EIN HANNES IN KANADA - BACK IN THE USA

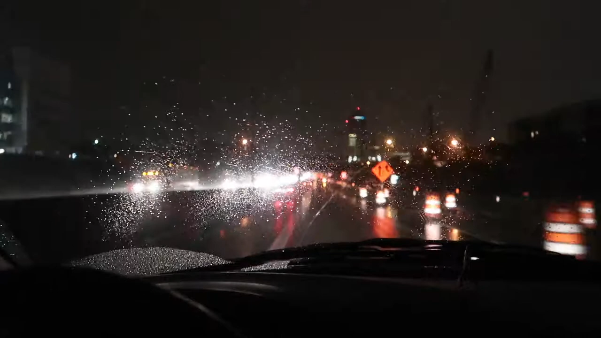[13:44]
Im Dunkeln und im Regen. Man sieht nichts. Und ich fahr einfach durch nach Cincinnati.